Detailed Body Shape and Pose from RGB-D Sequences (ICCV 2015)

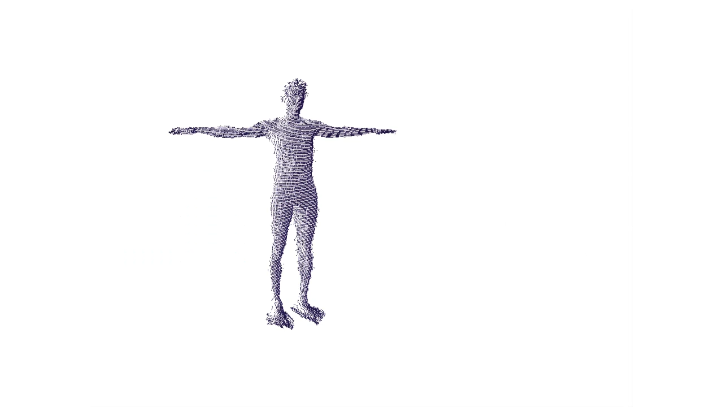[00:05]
Previous methods take depth data from a few static scans of a person in a fixed pose.
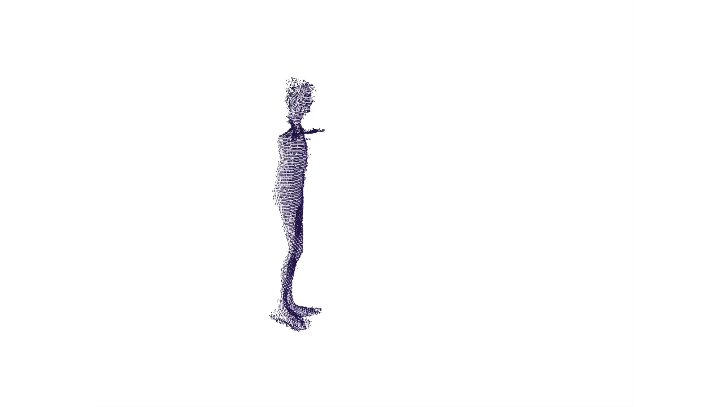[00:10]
Widely available RGBD sensors, however, capture sequences of depth maps, as well as relatively high-resolution color images.
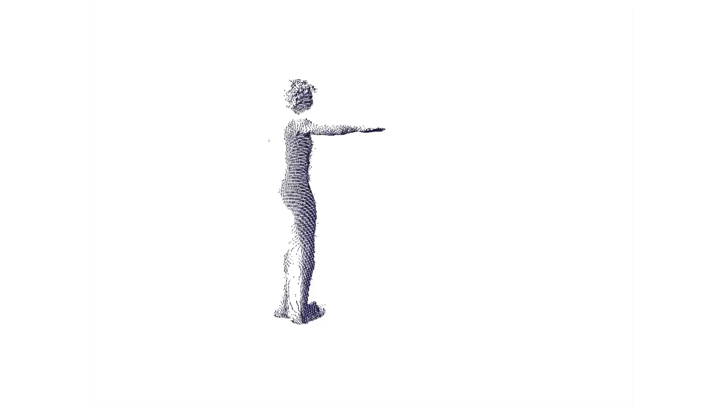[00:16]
Here, we use monocular sequences of depth and color data to obtain more information about body shape.